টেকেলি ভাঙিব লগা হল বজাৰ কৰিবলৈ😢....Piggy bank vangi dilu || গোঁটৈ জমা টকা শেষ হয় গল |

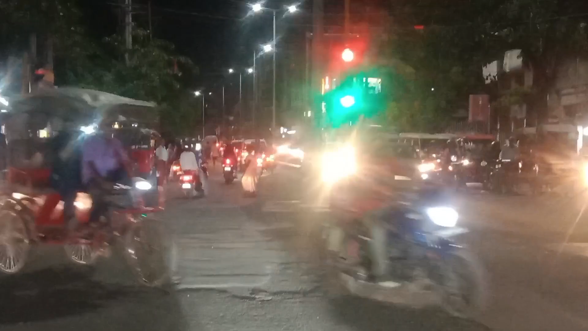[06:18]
আৰু ইফালে বাৰু আহি আহি অকণমান ৰখিব লগা হ'ল, কিন্তু আজি ইমান বেছি ৰখিব লগা হোৱা নাই, আজি ট্ৰেফিক কম আছে। চ' আহি পাই গ'লোঁ আমি এতিয়া ঘৰত, তাতে আজি বেছি ট্ৰেফিক জাম নাছিল,